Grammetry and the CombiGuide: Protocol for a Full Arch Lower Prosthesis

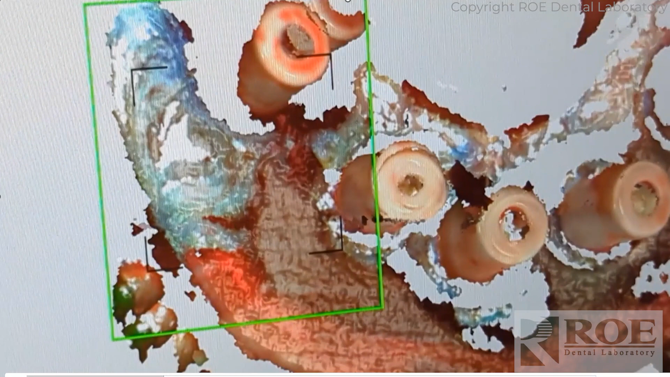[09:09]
Now, you're going to see here, this is obviously, this is always an issue if it comes up. This is a double scan. There's a little scan here. Extra. This is like a duplicate. The scanner is a little bit lost. I believe the AI was turned on. So it corrected it. And this is a little off right here. And it's a little bit off. So it was having a stitching issue. If you can't correct this with AI, then start over.
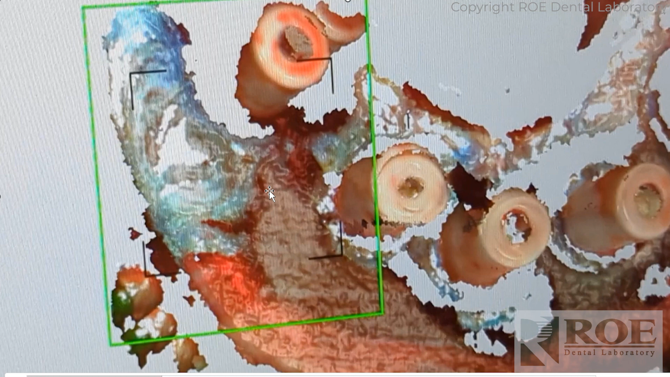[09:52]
And if you can turn the AI off, then scan with the AI off. Because things are moving. And the software is trying to be more intelligent than the surface, which is moving. Turn the AI off if possible. And then just keep scanning.
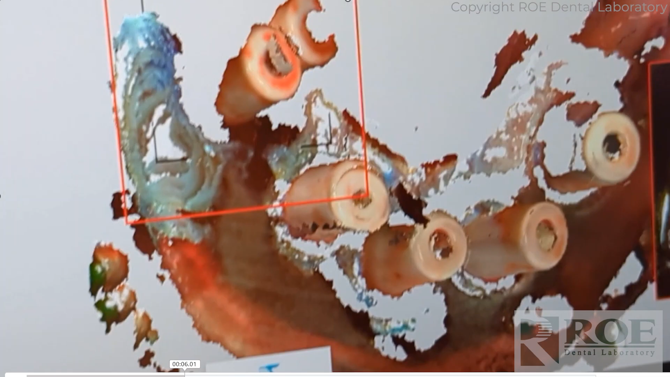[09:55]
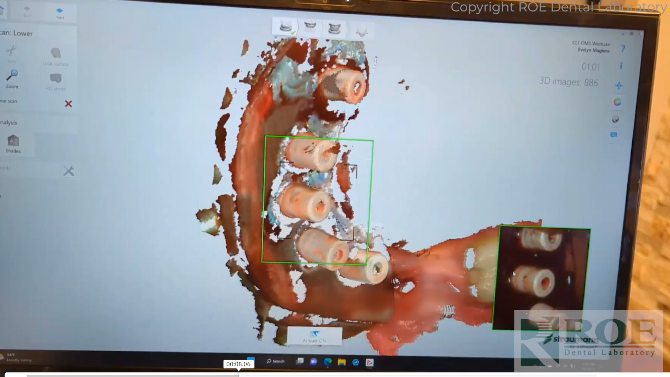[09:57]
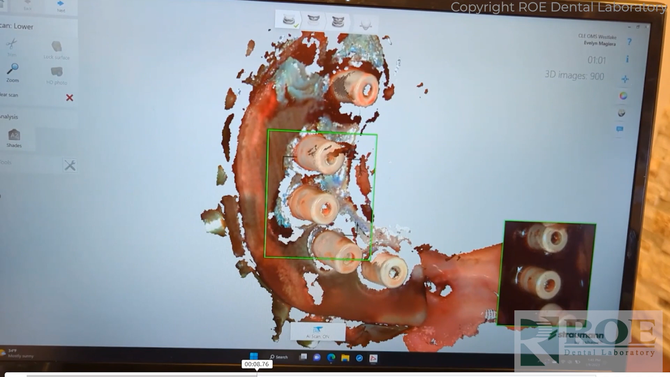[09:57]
Now, the goal here, as mentioned before, is to, you can see it corrected right there. But the goal here is to scan the scan bodies,
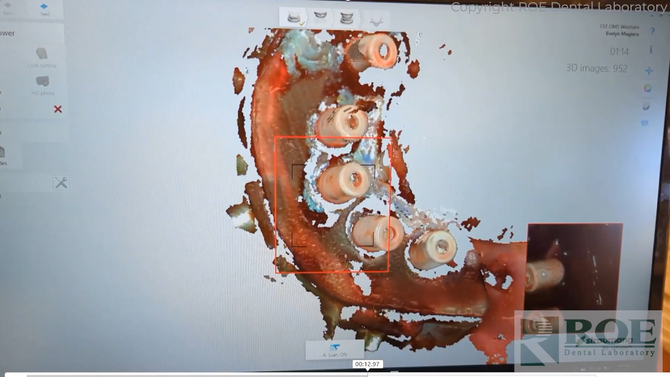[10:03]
the carrier guide, and the fixation base. Take time with this. It'll be a pattern type of thing. You want to scan across, just like you do with a crown and bridge case.
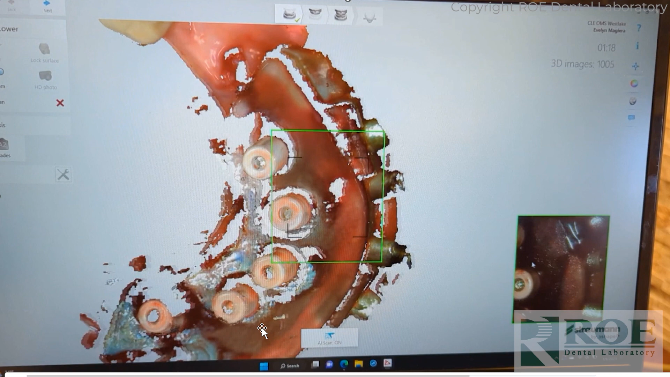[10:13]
But try not to confuse the scanner too much with moving the wand handle around.
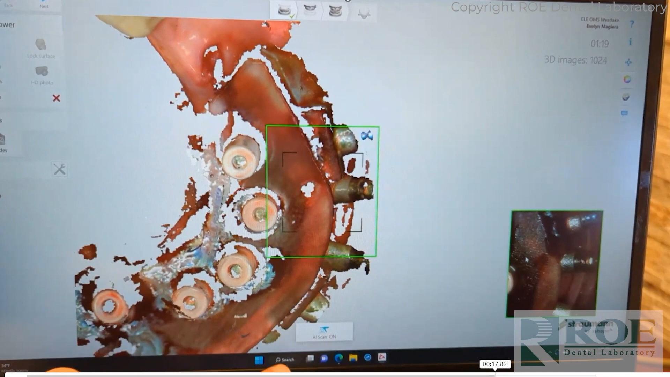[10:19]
Try to do consistent flows left to right.
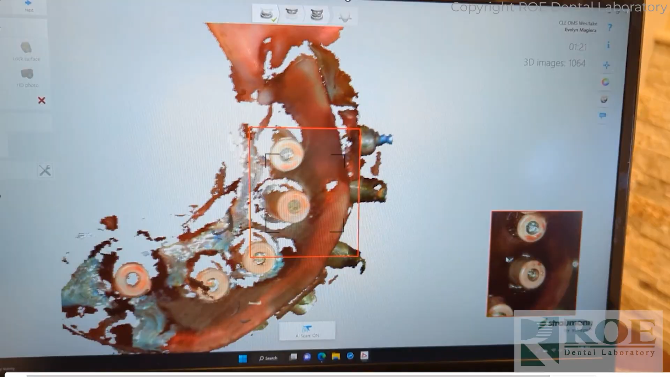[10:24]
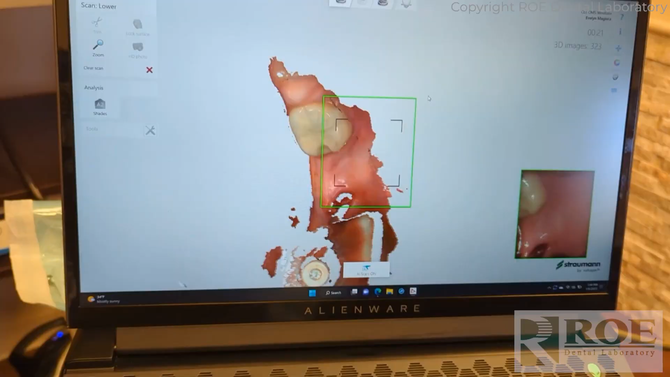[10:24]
But you'll see, this scan looks really good. All right, the TRIO scan did a nice job. And I would recommend always scanning in black and white, or, you know, in monochromatic.
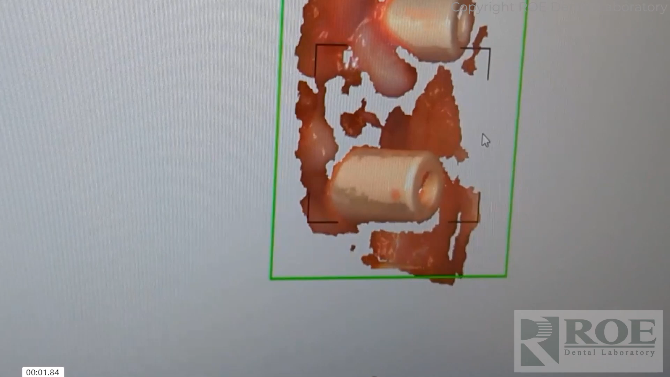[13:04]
But if you choose to scan it, then I would definitely recommend scanning it in monochromatic color, which you'll see here in a minute.
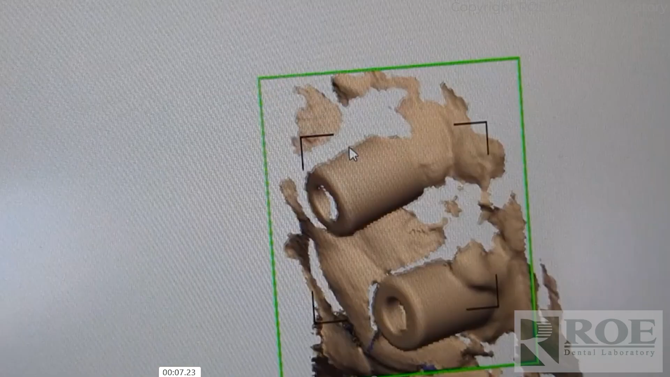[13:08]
There we go.
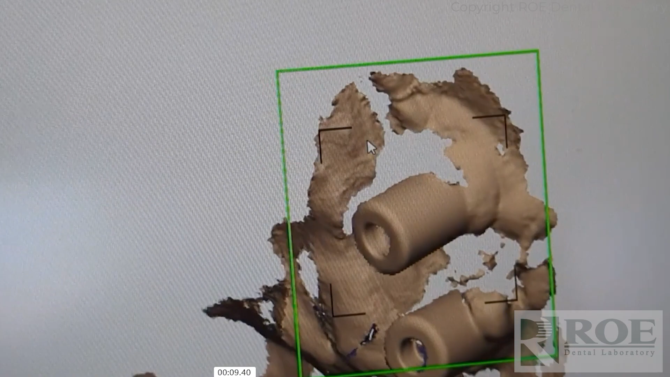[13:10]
Scan it monochromatic. It's a lot easier to see the holes.
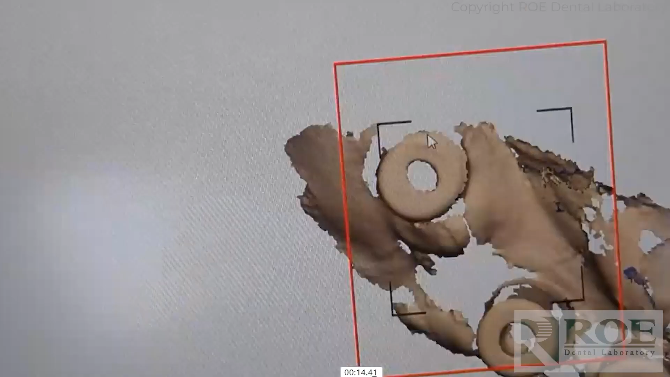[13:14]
Scan away.
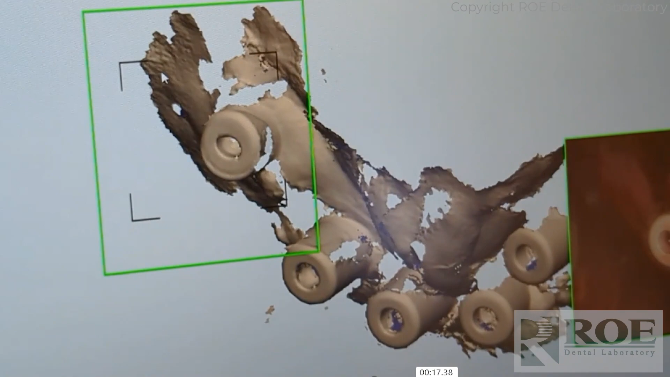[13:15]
And now we have the tissue position for the intaglio of the prosthesis.